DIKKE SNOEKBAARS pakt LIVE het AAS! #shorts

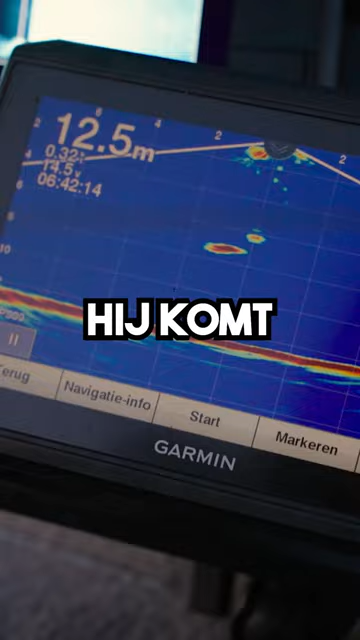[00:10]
On screen: depth 12.5 m
Hij komt kijken. Hij komt kijken. Ja? Komt ie aan.